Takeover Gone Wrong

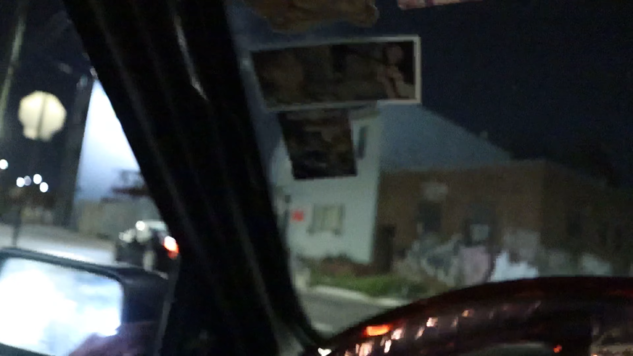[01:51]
Alright, so right now, I don't know where we at, but we found this guy and he pulled up next to us.
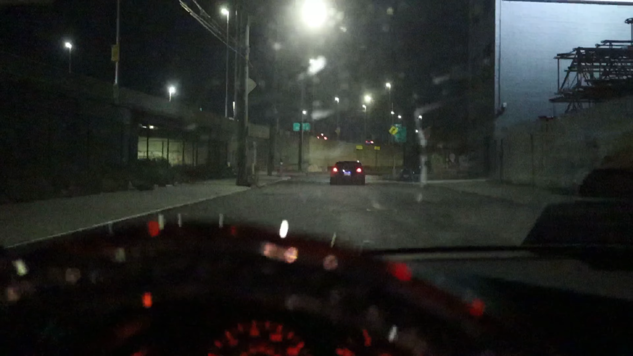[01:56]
He's telling us what the next spot is. So we just follow him.
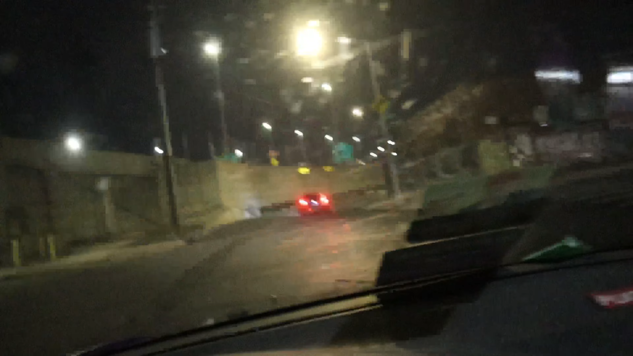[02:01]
I guess we got to the first spot.